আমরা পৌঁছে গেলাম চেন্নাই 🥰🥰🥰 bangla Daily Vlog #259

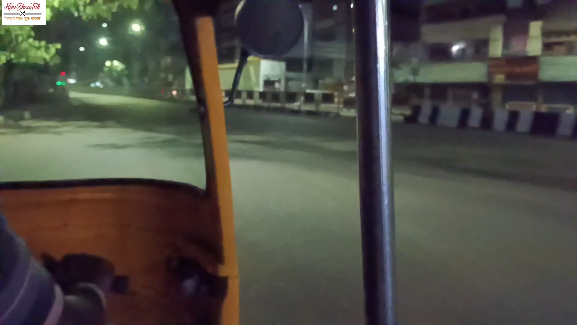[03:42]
দেখো আমরা সকালে রাস্তায় যাচ্ছি, পুরো রাস্তা ফাঁকা, যাও অবভিয়াসলি একদম ভোরবেলা। কিন্তু চেন্নাই যে রেলওয়ে স্টেশন ওখানে আশেপাশে কিন্তু ভালোই লাইট ফাইট ছিল, লোকজন ছিল, কিন্তু যত আমরা ভেতরে ঢুকছি তত রাস্তা ফাঁকা।
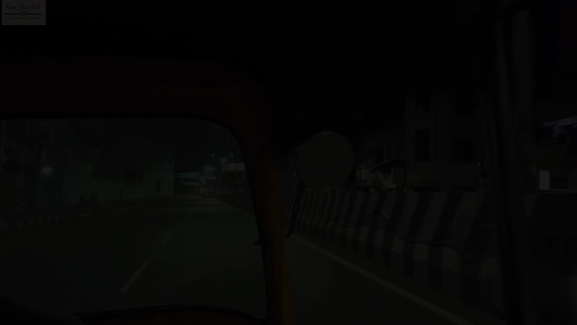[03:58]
দেখো ব্রিজের ওপর দিয়ে যাচ্ছি
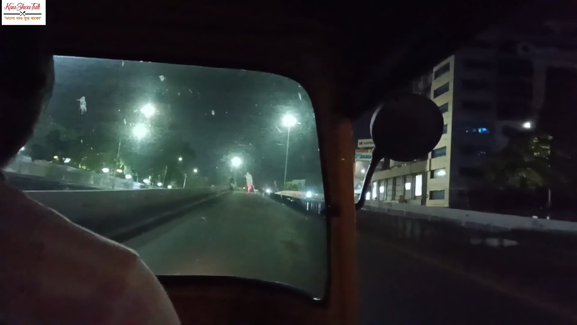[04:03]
আর অটো যা যাচ্ছে মনে হচ্ছে আমাদের কোনো 4 চাকা যাচ্ছে, এত স্পিডে গাড়ি যাচ্ছে। আর এখানে সবই অটো যা দেখলাম,